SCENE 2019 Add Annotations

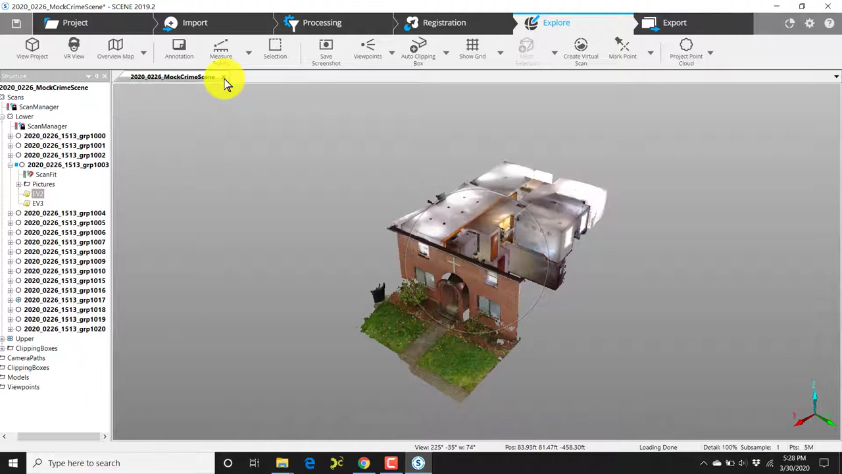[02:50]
you certainly can do that by right-clicking and choosing view 3D.